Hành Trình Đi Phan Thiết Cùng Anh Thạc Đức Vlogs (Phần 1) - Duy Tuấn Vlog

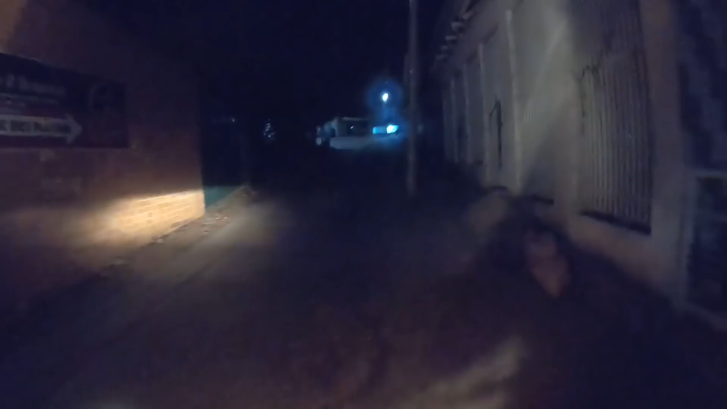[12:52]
Trời, cái dốc ghê lắm anh em. Ủa né mà cái dốc như là Đà Lạt vậy anh em. Ừ, Đà Lạt. Đó, quậy vô nút.
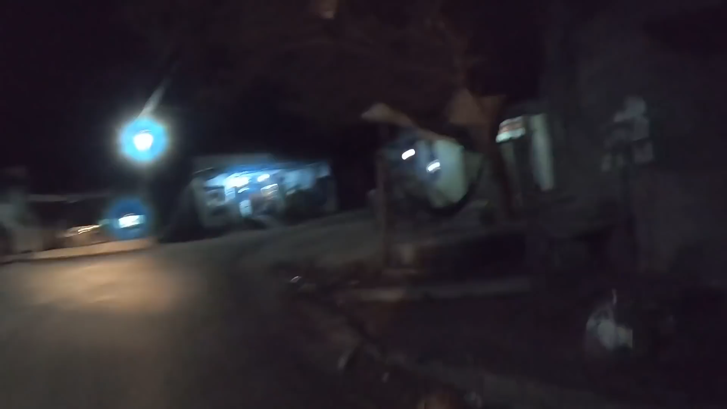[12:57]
Đó, lên dốc quá ghê luôn bạn ơi. Trời. Trời, đường mùa né đẹp lắm nha anh em.